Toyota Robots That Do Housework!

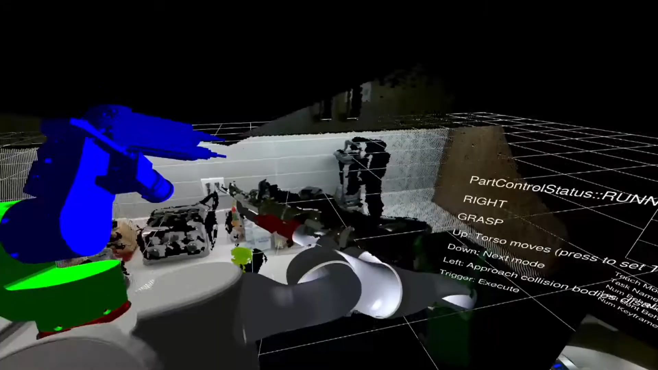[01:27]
And it uses that information to teach behaviors that are linked to things in the environment.
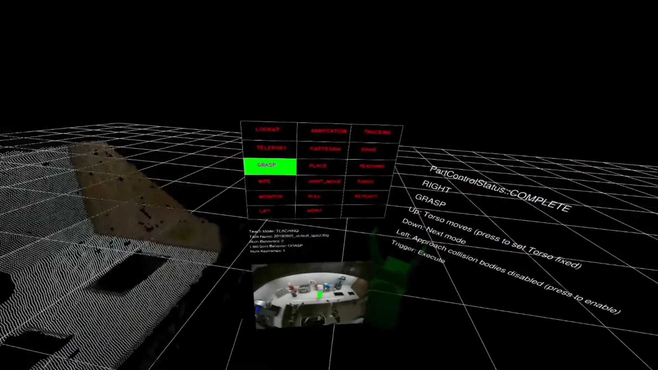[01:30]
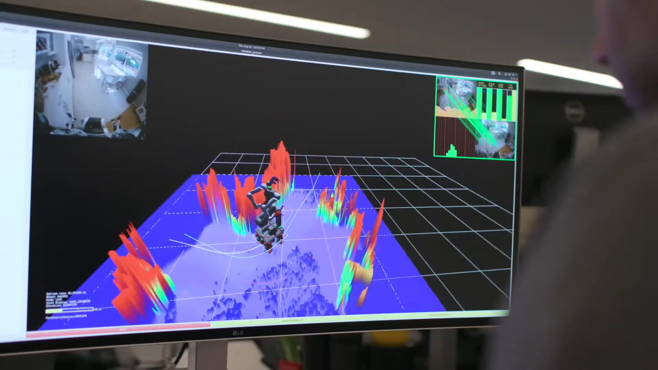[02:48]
Our robot has high resolution visual and depth sensors with a very wide field of view.
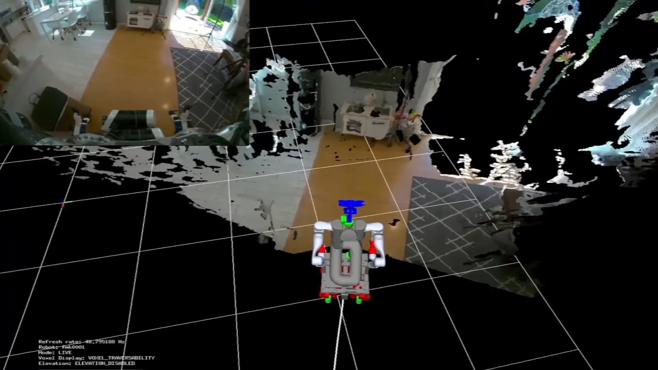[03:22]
It then combines visual and depth data into a 3D representation of the environment. It then plans collision-free motion for its body and arms.